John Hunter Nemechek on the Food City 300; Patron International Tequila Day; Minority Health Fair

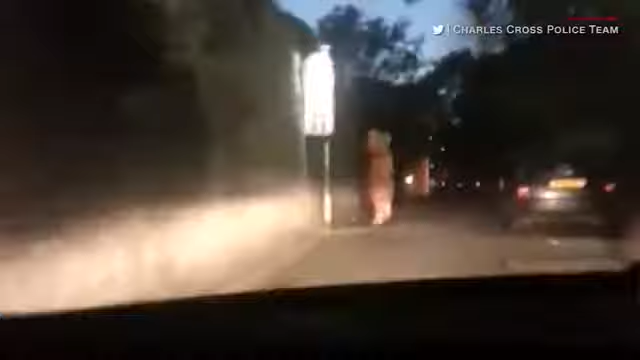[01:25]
So it was the good guys doing the chasing in this hilarious dash cam video tweeted by police in Plymouth, England.
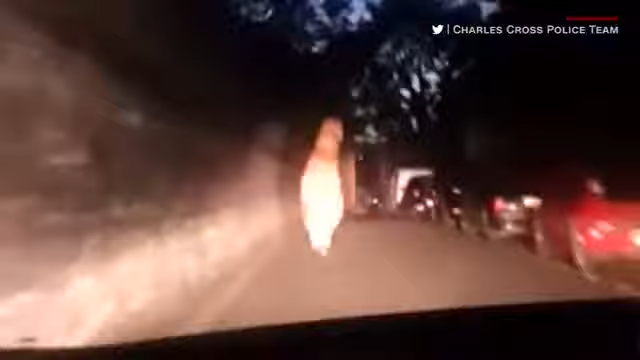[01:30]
The officers chuckle hysterically while marveling at the inflatable dino's survival skills. Yeah, you gotta wonder.